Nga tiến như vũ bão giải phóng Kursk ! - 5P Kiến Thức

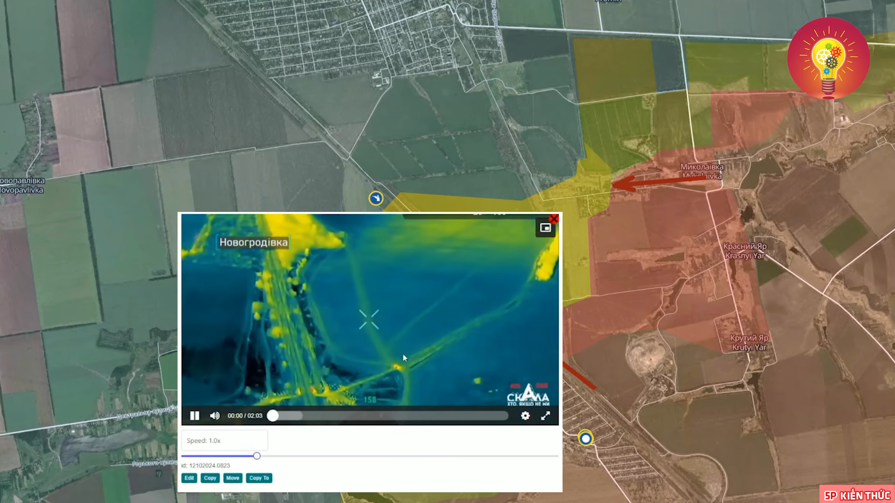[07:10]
Đối với video đã được xác minh vị trí Thì chúng ta có video này ở đường sát Video được đưa lên bởi tiểu đoàn biệt kích Scala số 425 Cho thấy diễn biến một đợt